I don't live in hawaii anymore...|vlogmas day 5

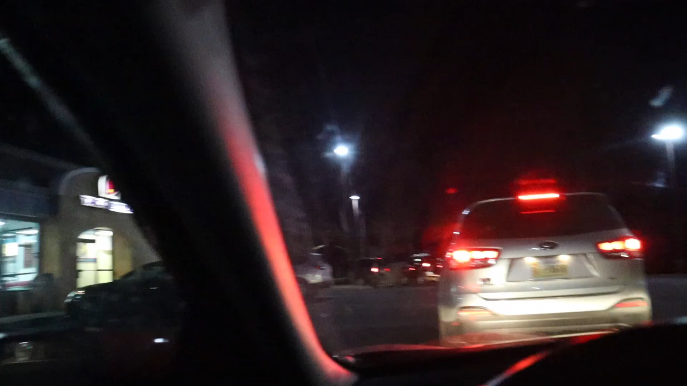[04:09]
look there's like i don't know if you guys can see five cars before you like order